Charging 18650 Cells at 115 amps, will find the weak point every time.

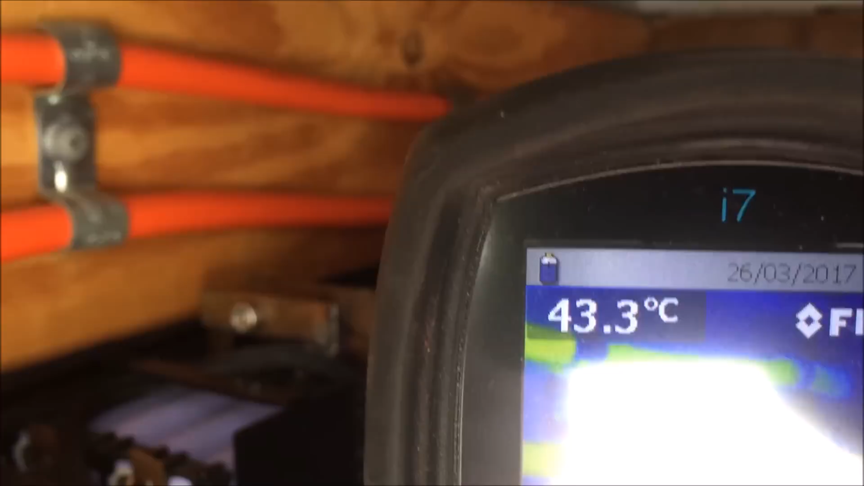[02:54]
On screen: spot 43.3°C
they've already come down 10 degrees or so there
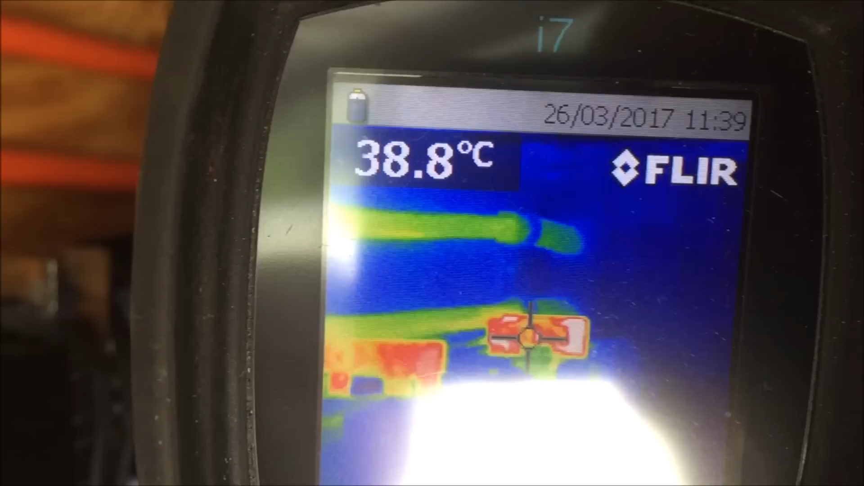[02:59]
On screen: spot 38.8°C
we go can we see those so they'll come down a little bit more so they were just they were just half a turn
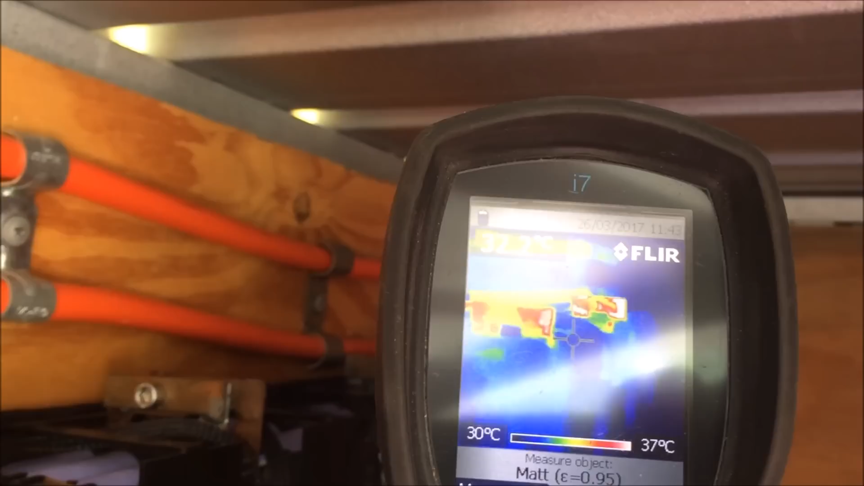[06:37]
On screen: scale top 37°C, scale bottom 30°C
let's see if we can get the the glare off of it there you go that's come back down in temperature nicely